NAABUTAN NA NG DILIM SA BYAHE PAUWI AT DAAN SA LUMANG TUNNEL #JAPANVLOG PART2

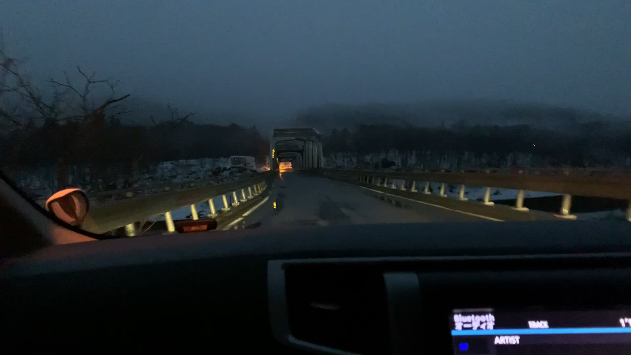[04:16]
mga bridge na madadaanan ayan so, napakaganda po pala guys magpasyal na may snow
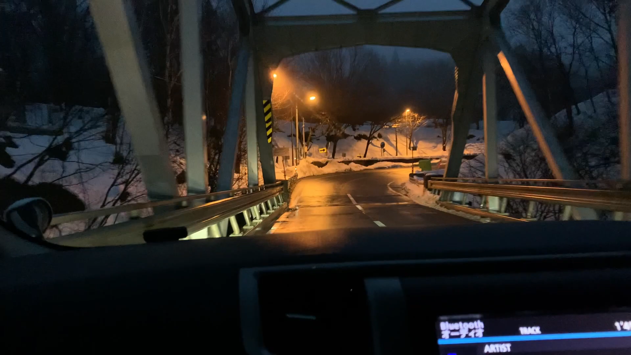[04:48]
wow, grabe ang kapal oh ganda tignan no pero ang gilid oh delikado ito ba sa dulas you
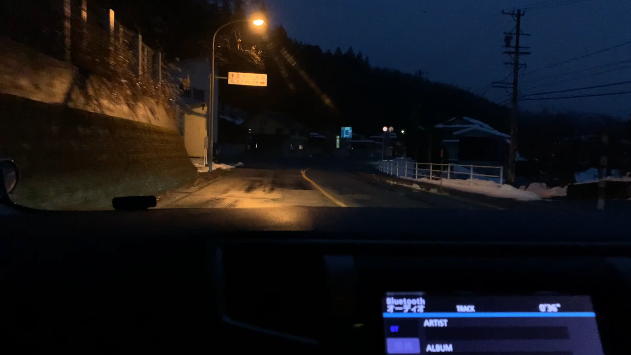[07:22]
Ayan So, yun ay, guys, yung ilaw dyan sa taas Yung maraming nag-skateboard ngayon dyan
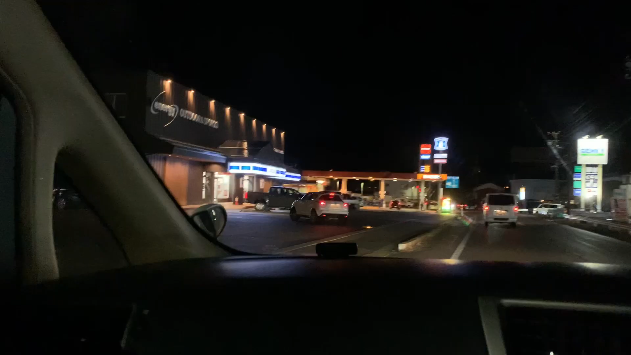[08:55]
So, ayan, guys, bago tayo papasok sa expressway At dumaan kami dito Ayan, sa convenience store At bili tayo ng kape Ayan,
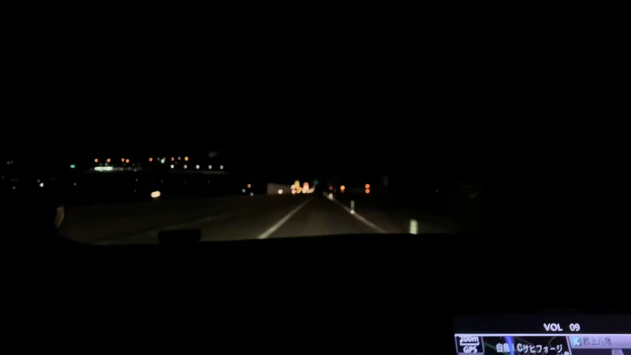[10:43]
So, yun, guys Ah, nasa Expressway na po tayo, guys Pero, hindi pa tayo naka-enter Ito ay mismo, ano pa lang niya, guys Entrada pa lang po Papuntang Expressway Ayan Nakikita niya po Tollgate So, galing, no?
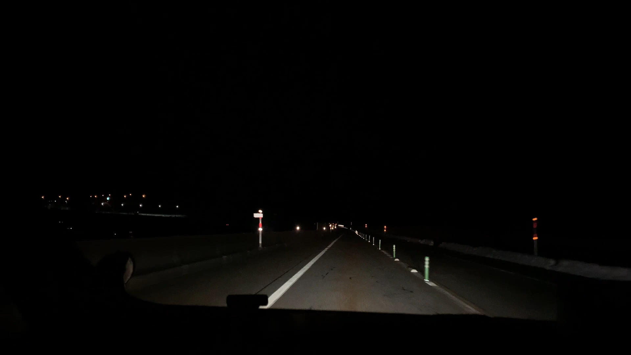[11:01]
Layo na Entrada ng, ano, Expressway So, nasa pinakataas kami, guys Ngayon Ito ay maganda sa Japan, no? Kahit dilim, walang ano Walang mga ilaw Yung mga dito banda Ayan Pero, sa gitna Maraming mga, ano Reflector Na nilalagay nila Kaya, guys Malapit na po tayo
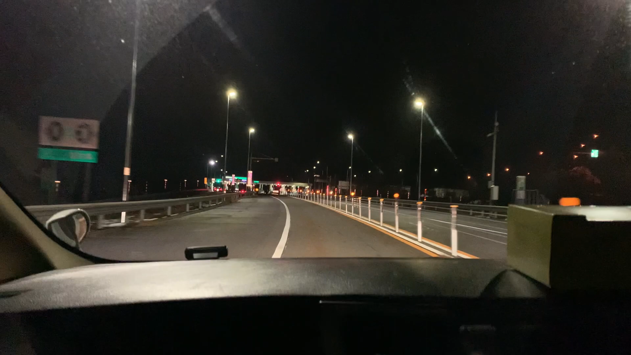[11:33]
So, pasak, napasok na po tayo ulit, guys Ngayon sa Expressway So, ano pa rin tayo Sa ETC pa rin